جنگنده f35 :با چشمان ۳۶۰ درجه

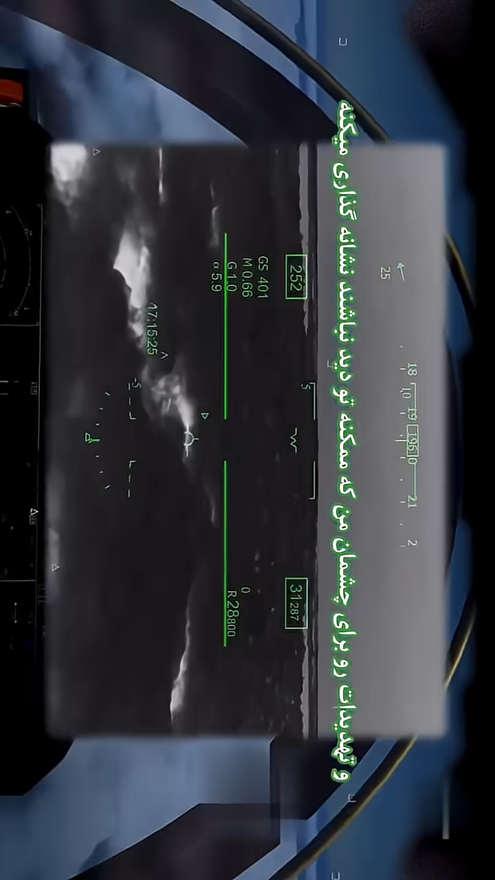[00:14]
Since the cameras are outside the aircraft, it allows me to look through the aircraft.